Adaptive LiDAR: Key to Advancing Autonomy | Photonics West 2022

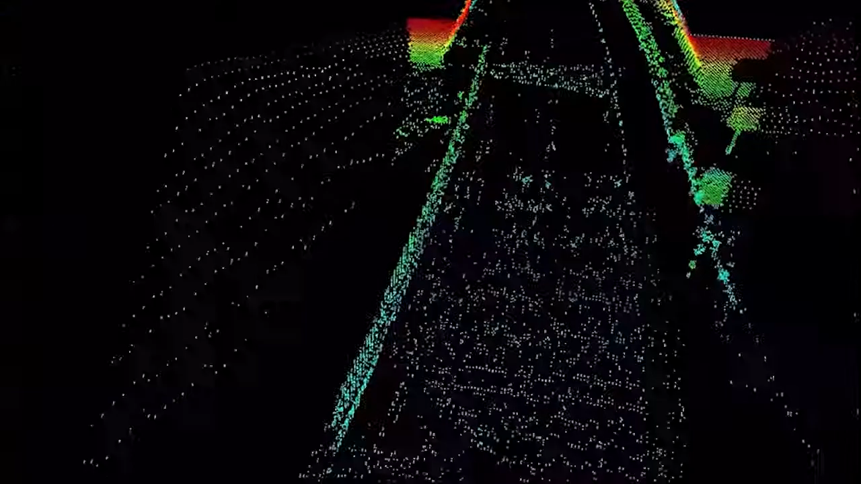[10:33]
Um, and so radars can't potentially see it or it's not enough resolution.
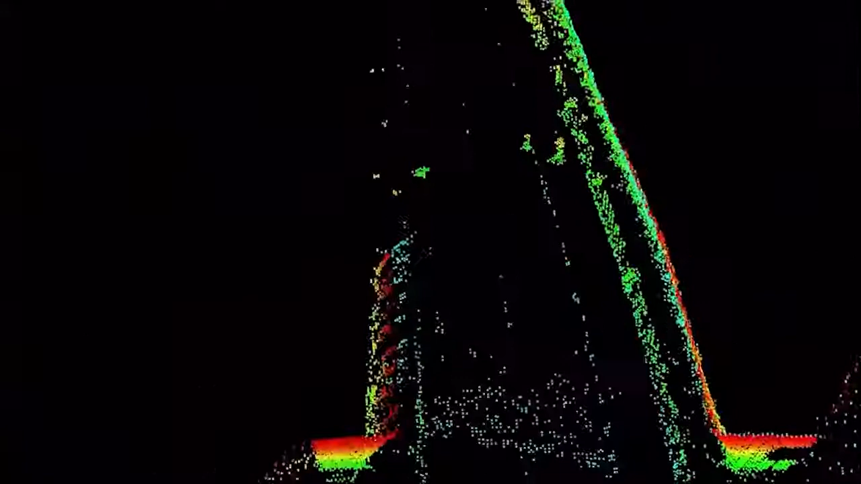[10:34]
LIDAR has no problem. This is child play for a LIDAR, as you can see in this video.